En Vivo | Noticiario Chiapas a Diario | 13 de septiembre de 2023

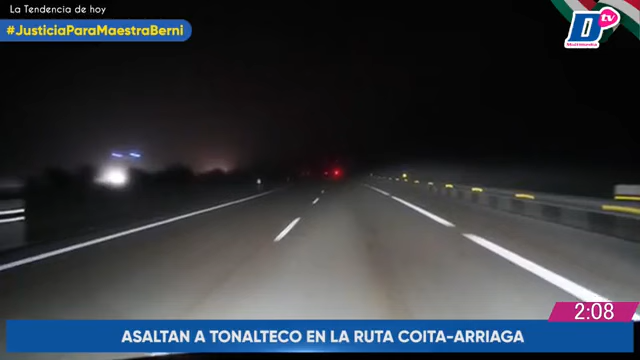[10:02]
Afirmó que se dirigía de vuelta a casa cuando a lo lejos alcanzó a ver las torretas prendidas de una unidad,